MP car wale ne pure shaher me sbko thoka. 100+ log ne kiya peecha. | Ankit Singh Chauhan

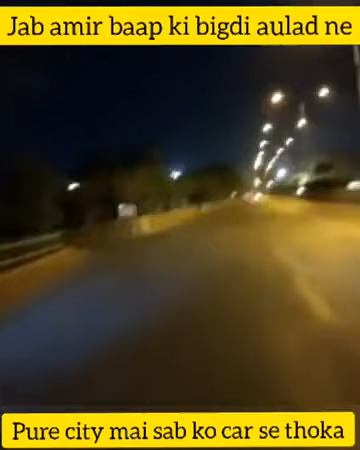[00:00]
ये एक्टिवा वाले को इसने टक्कर मारी है और ये बच्चा ये गाड़ी गिर चुकी है। नहीं तू चल